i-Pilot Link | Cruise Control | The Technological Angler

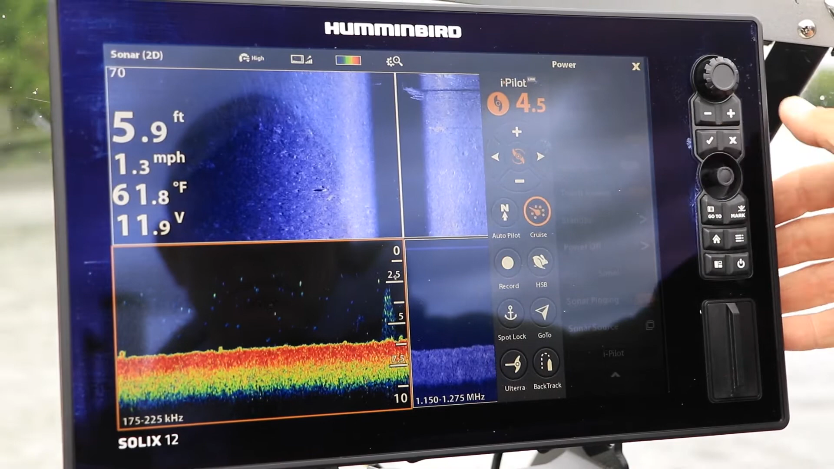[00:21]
On screen: depth 5.9 ft, water 61.8°F, speed 1.3 mph
Let's learn how to manage boat speed using cruise control.
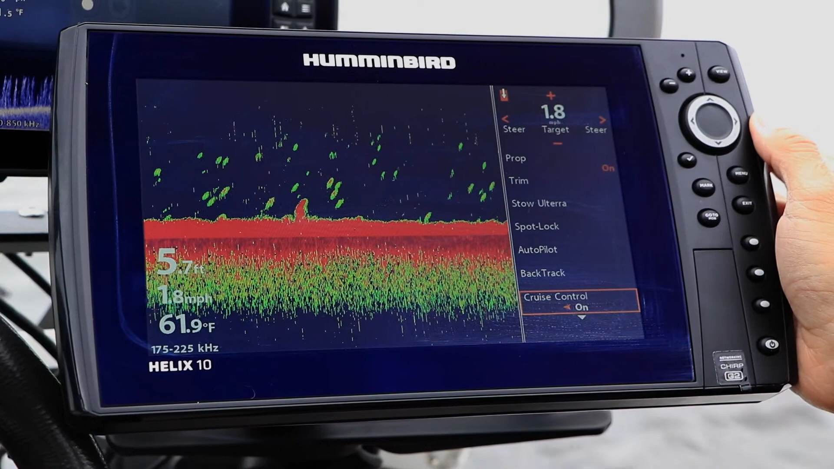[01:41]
On screen: depth 5.7 ft, water 61.9°F, speed 1.8 mph
Change your cruise control target speed using the plus and minus keys. On a Solix,
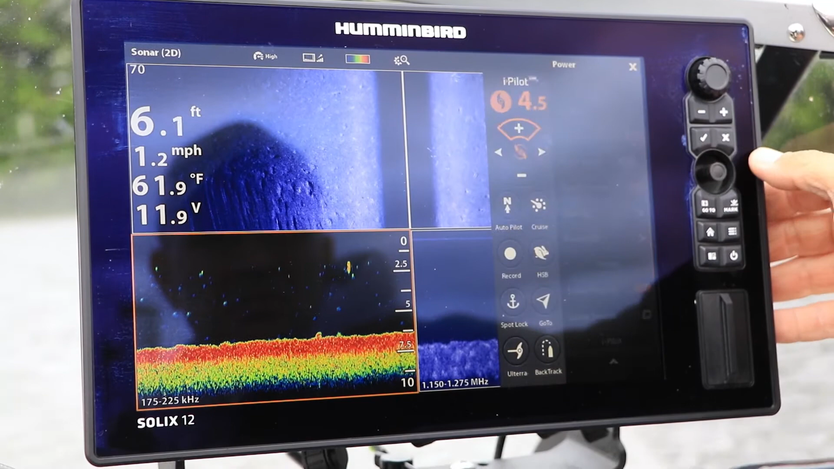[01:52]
On screen: depth 6.1 ft, water 61.9°F, speed 1.2 mph
select cruise from the virtual remote to activate cruise control. Use the plus and minus keys to adjust your target speed.